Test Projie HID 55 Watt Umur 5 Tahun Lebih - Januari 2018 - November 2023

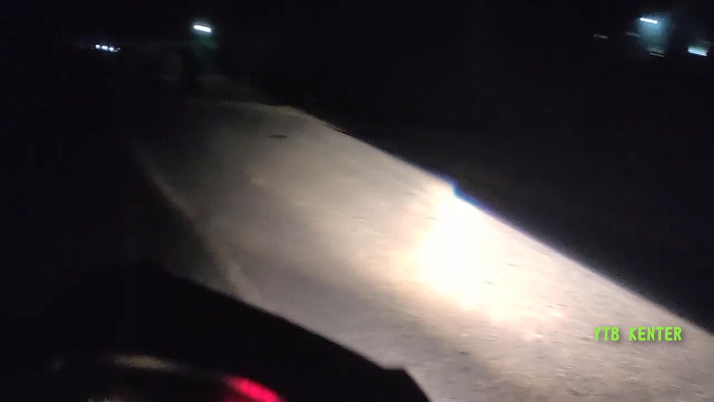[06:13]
Ya kalau dibanding tahun 2018 dulu udah jauh ini. Ini udah agak kemerahan warnanya.